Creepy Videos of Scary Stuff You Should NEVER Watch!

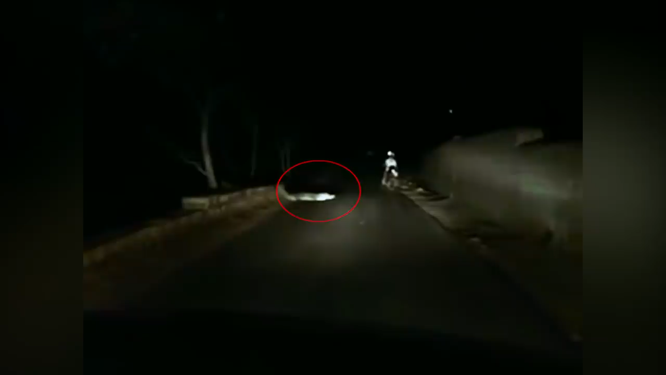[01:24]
This giant creature was caught on a motorcycle video along the side of the road in India, a massive crocodile that's easily as big as the bike it's facing.
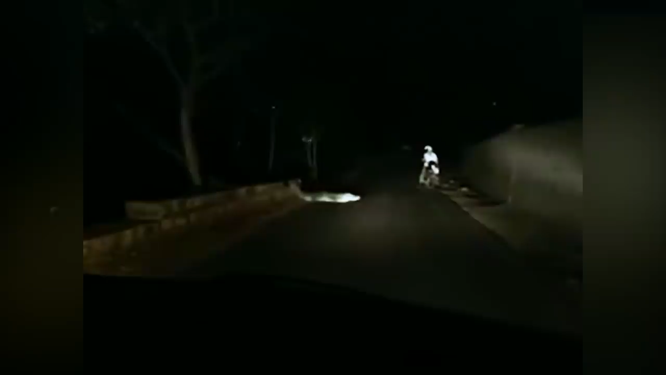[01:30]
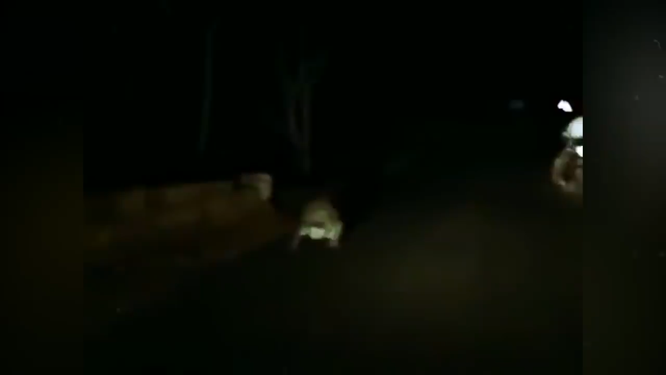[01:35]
It looks as though it's been caught in a standoff with someone else for more than a few tense moments.
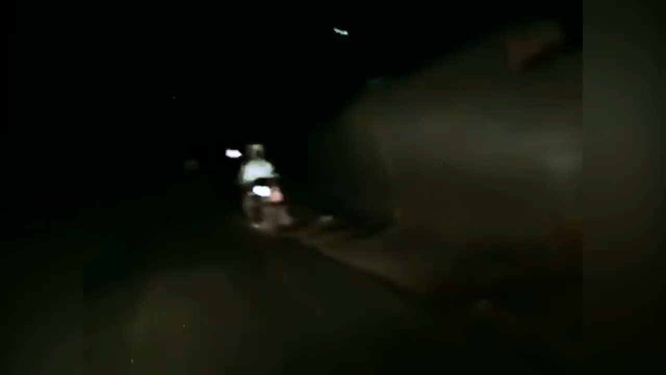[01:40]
The other driver remains still as can be, not wanting to challenge the creature with any kind of reaction, only moving his legs at 12 seconds when the crocodile changes his attention and starts going towards them instead. Now it's their turn to not freak out as the giant crocodile gets way too close to the camera, showing no fear,
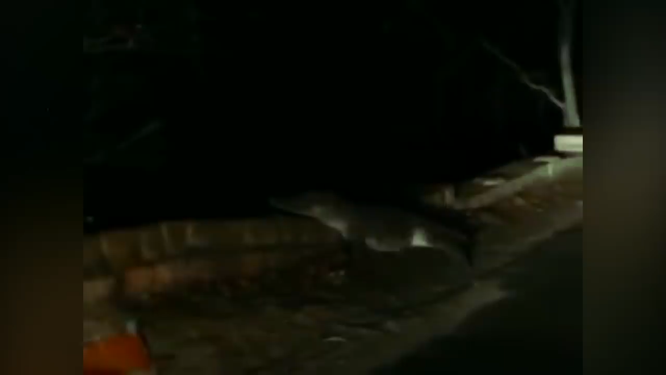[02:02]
eventually losing interest and slinking back over the wall to whatever source of water it came from.
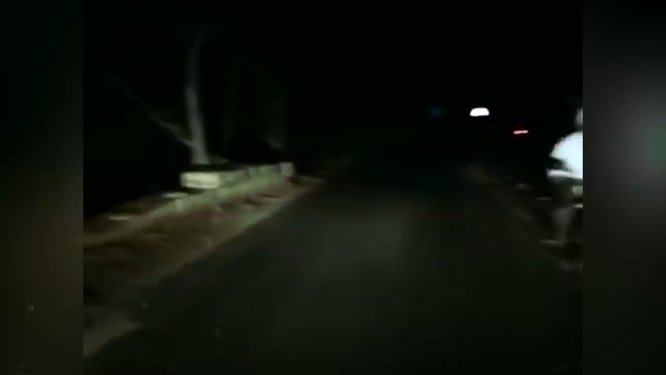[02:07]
I don't know if this was territorial power play or an actual attempt to make a meal out of them, but I have a feeling the only thing discouraging this scary behemoth from charging full speed was their bright lights in its eyes.
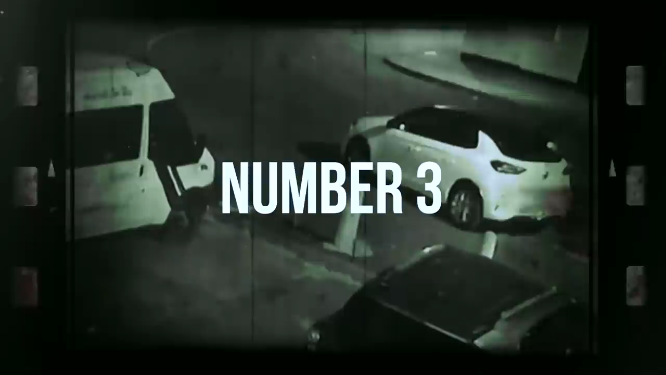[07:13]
Here is a creepy video posted by a woman named Shannan Johnson who was freaked out to see some scary stuff in the form of a strange white ghostly
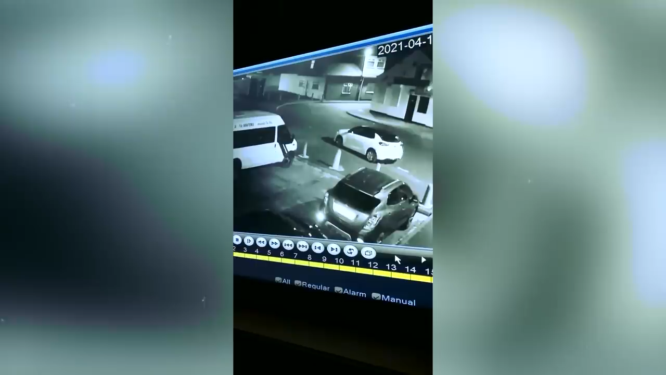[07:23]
figure caught on some weird home CCTV footage. The unknown figure appears to walk inside of her vehicle at 15 seconds and can be seen in the window even though it is heavily tinted, which makes me think this might be something else on the outside, like perhaps a strand of spiderweb swinging close to the camera. If I'm wrong and it's not a spiderweb, then it walks up the road for a bit and then disappears.
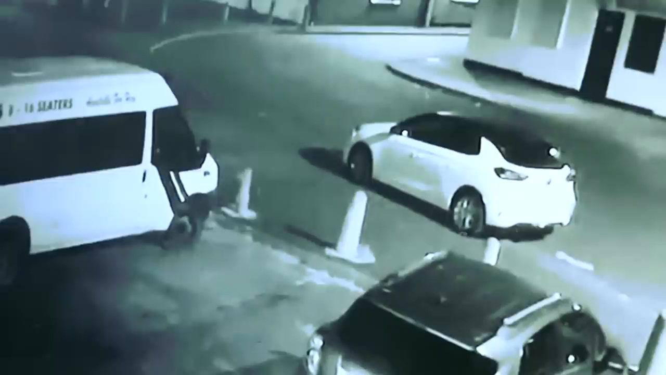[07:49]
Tell me what you think this strange sighting is.
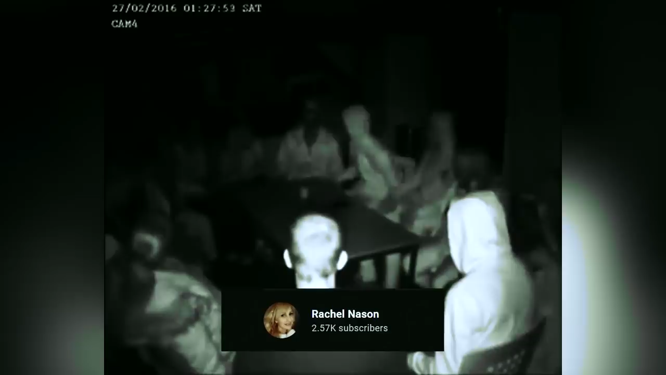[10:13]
A ghost hunter named Rachel Nason has caught some creepy moments on camera during a paranormal investigation involving a group seance at a haunted house. It's hard to tell because of the weird angle,
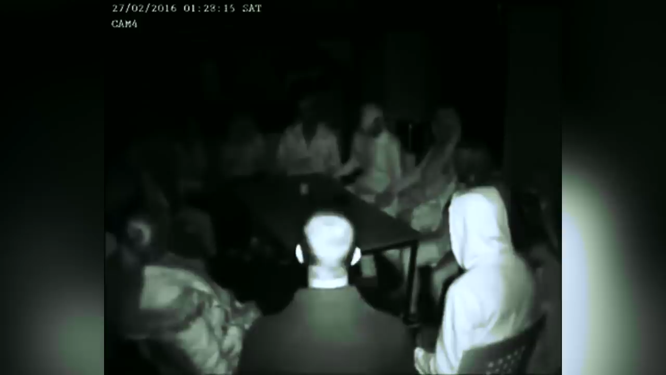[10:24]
but everyone is actually sitting far away from the table and their hands are nowhere near it when the heavy object begins moving on its own like there's a ghost in the video. They all later agree after watching this paranormal evidence. They change the camera angle and join
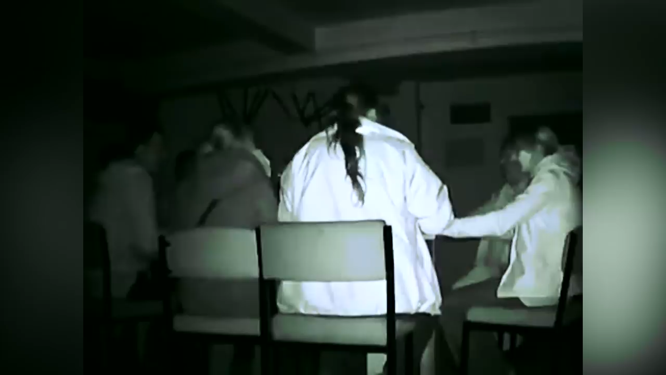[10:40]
hands to summon a spirit when some scary stuff happens. They hear a noise that the camera does not pick up and challenge the ghost to make a louder bang that they can record.